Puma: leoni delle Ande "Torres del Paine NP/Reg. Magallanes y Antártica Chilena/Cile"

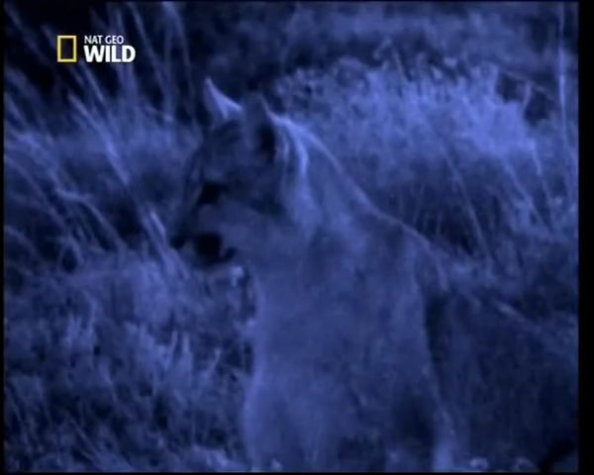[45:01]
Improvvisamente percepisco la presenza dei felini che si muovono silenziosi attraverso l'erba alta. Avverto un senso di minaccia nel loro cauto procedere, ma come con la maggior parte degli animali, il pericolo è per lo più frutto della nostra immaginazione.
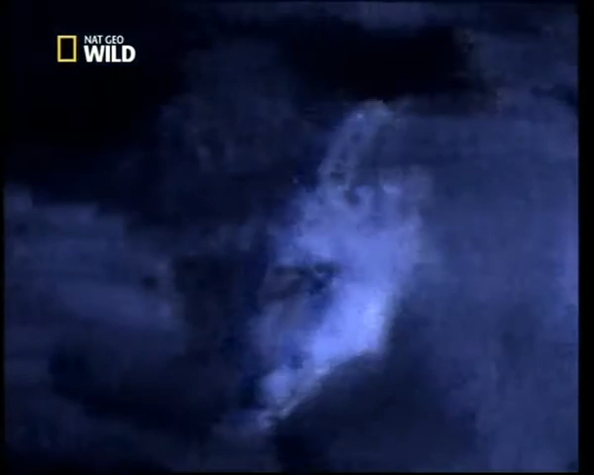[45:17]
Il problema è che vedo soltanto grazie a queste lenti speciali ed è terrificante sapere di essere circondato in piena notte da tre enormi felini.
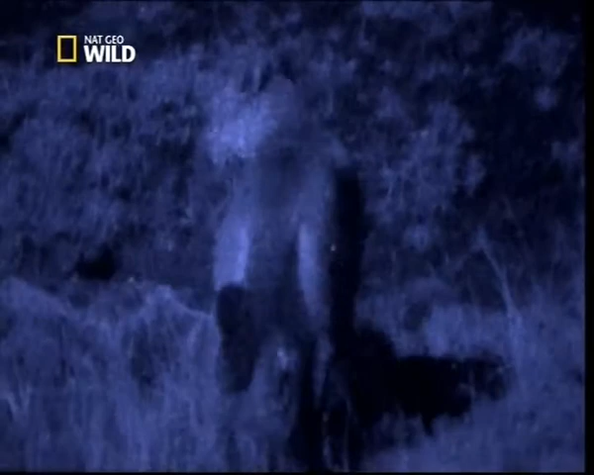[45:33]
Ora i piccoli hanno un anno e necessitano di grandi quantità di carne,
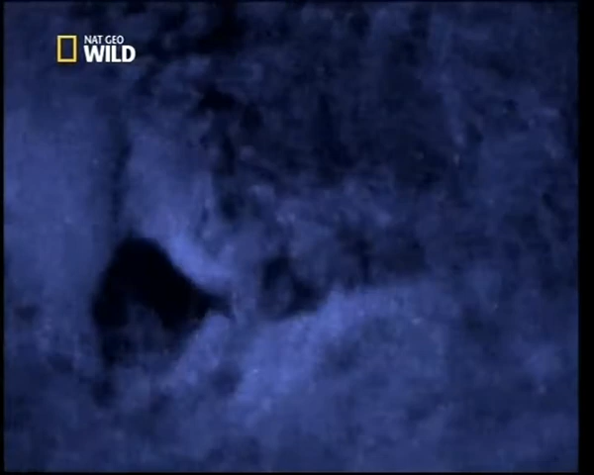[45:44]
Con un'altezza di 1,80 m e un peso di 140 kg, i guanachi sono grandi il doppio di lei. Tuttavia Penny non è soltanto in grado di ucciderli, ma anche di trascinarli in nascondigli sicuri.
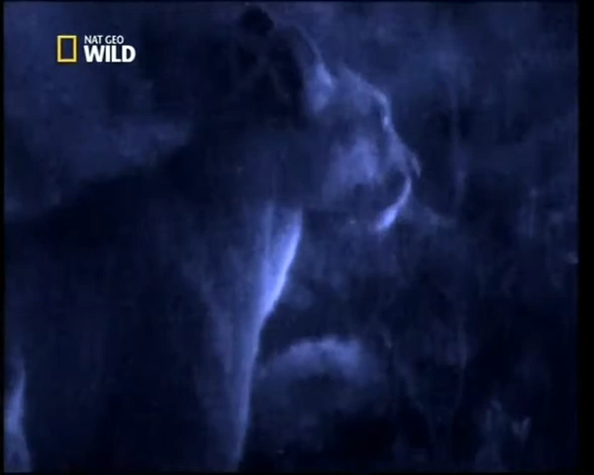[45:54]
Il rumore delle ossa frantumate deve essere il peggior incubo dei guanachi.
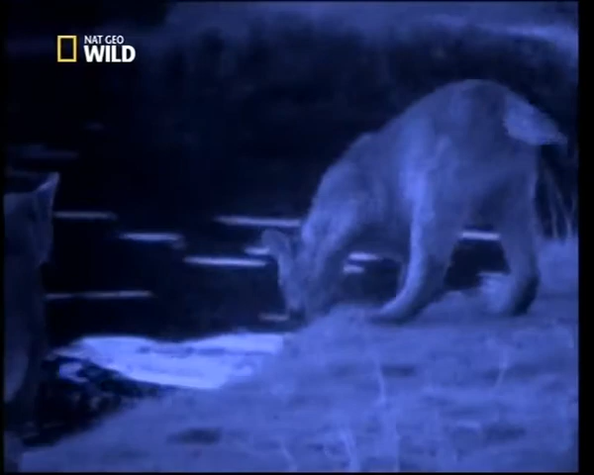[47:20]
Penny si allontana con i suoi piccoli, portandoli ogni giorno in un'area diversa per assicurarsi che possano conoscere i luoghi migliori per cacciare e nascondersi.